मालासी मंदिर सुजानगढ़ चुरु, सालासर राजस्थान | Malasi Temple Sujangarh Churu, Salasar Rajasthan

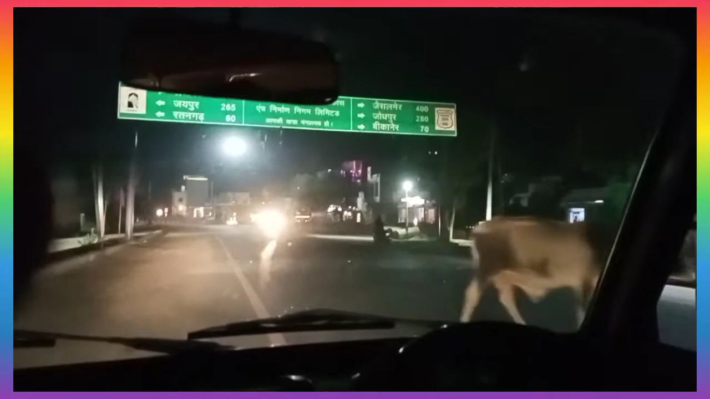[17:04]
ابھی ہم بیکانیر کے لئے روانہ ہو چکے ہیں اور جا رہے ہیں بیکانیر ابھی ڈنگرگڑ سے نکلے ہیں واپس یہ ڈنگرگڑ سمین ہائیوے سے ہوتے ہوئے واپس بیکانیر کی اور جائیں گے
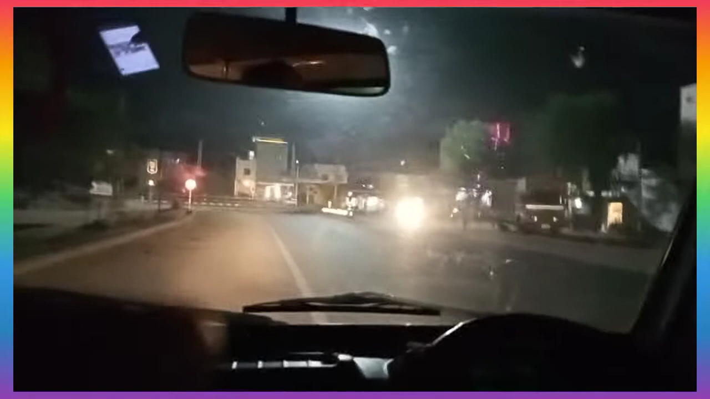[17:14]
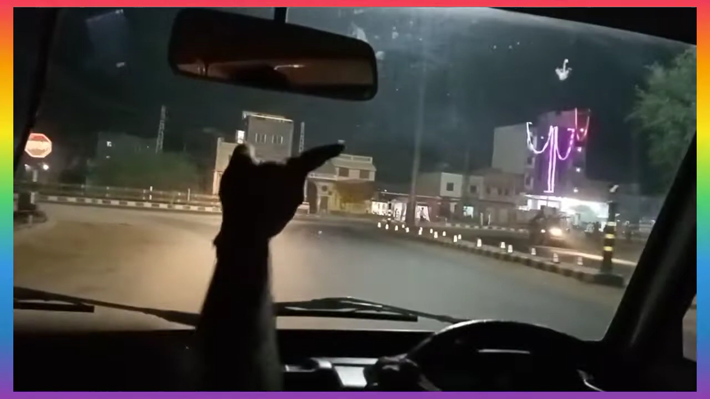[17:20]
بیکانیر
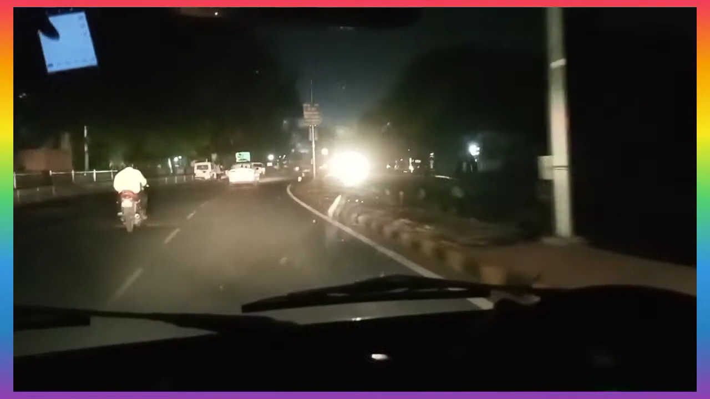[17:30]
بیکانیر میوزیوم سرکل آ چکے ہیں اور یہ میوزیوم سرکل سے ہوتے ہوئے واپس بیکانیر کے سہری چھتر سے
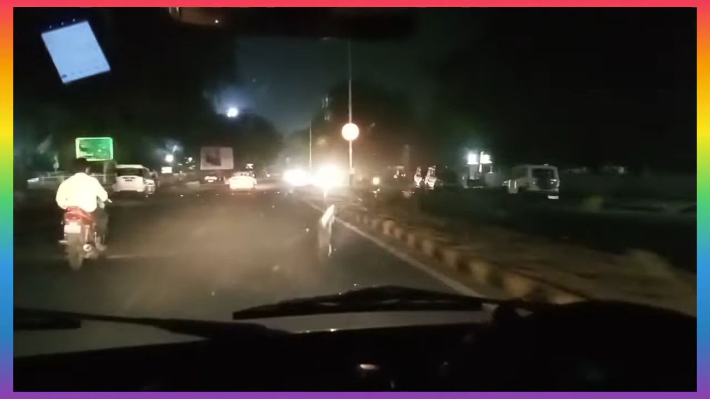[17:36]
پرویش کرتے ہوئے بیکانیر کے اندر جا رہے ہیں
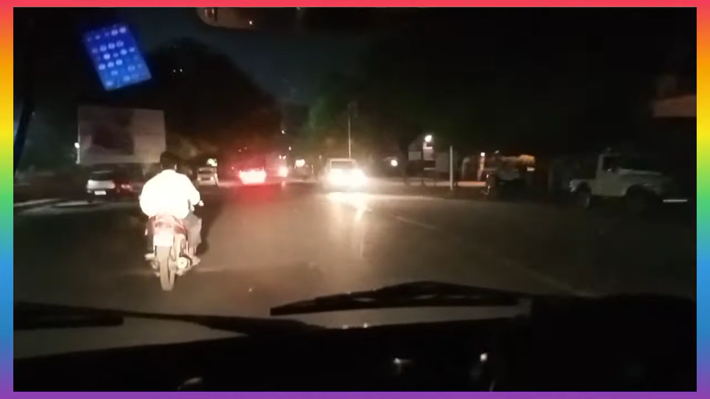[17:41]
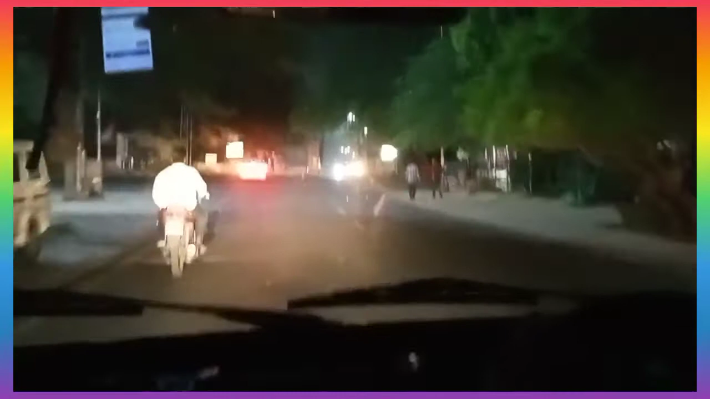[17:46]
یہ میوزیوم سرکل کے اندر ہوتے ہوئے ابھی ہم بیکانیر کے پبلک پارک میں پرویش کر چکے ہیں یہ پبلک پارک کا چھتر ہے راج کا سمیہ ہے نہیں تو آپ کو اچھی طرح سے یہاں کے ویڈیو دکھاتے یہاں کے درشک دکھاتے کیونکہ یہاں بھی چڑیا
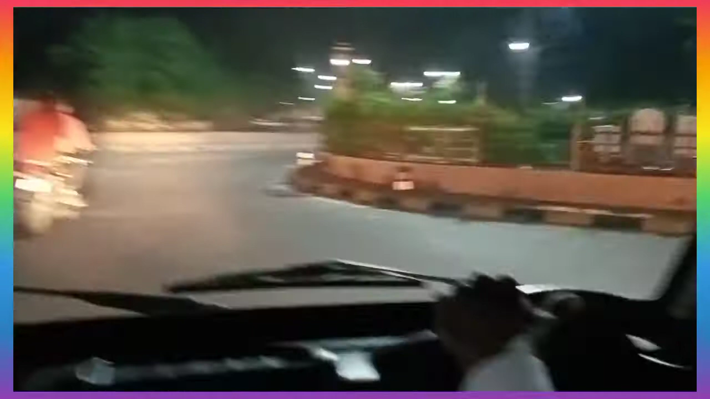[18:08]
گھر ہے پھلا چڑیا گھر تو بند ہے لیکن یہاں مندیر وغیرہ دیکھنے لائک درشکل بہت
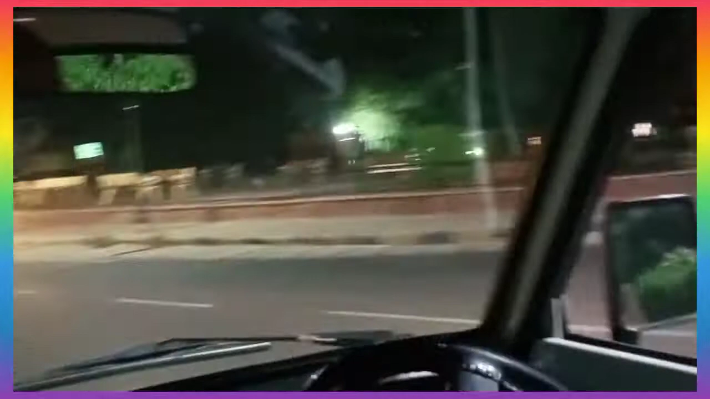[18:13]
ہے اور یہ بیکانیر کا پبلک پارک ہے یہ سعید اسمارک ہے یہاں پر سعیدوں کے نام لکھے جاتے ہیں
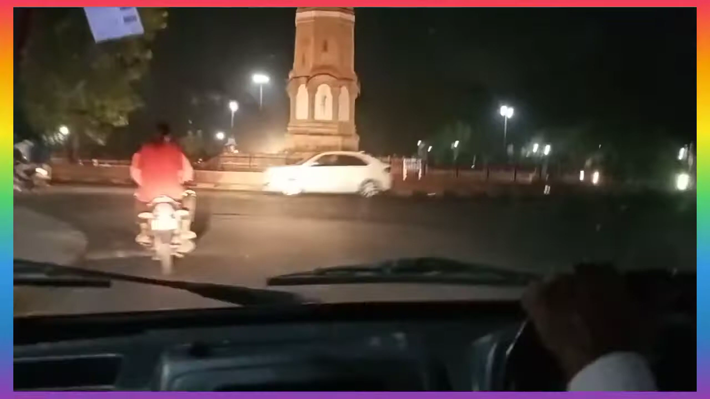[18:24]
سردان جلی دی جاتی ہے یہ جو سعید اسمارک ہے بیکانیر کا
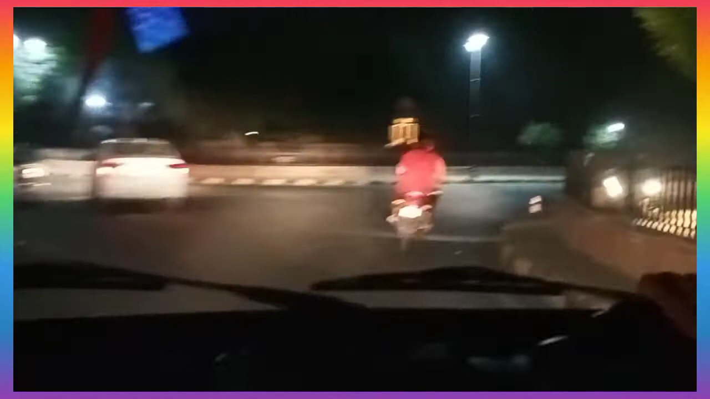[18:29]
یہاں پر بیکانیر یہاں پر بیکانیر کے سیلپی پوائنٹ لگے ہوئے ہیں جو کہ بیکانیر کے
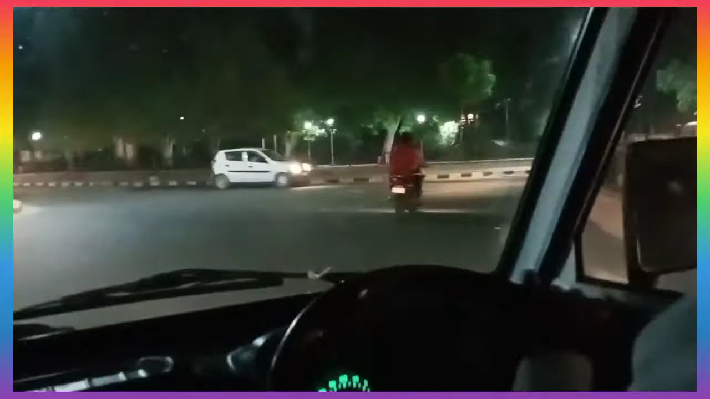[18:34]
پورو کلیکٹر کمار کال گوتم نے لگایا تھا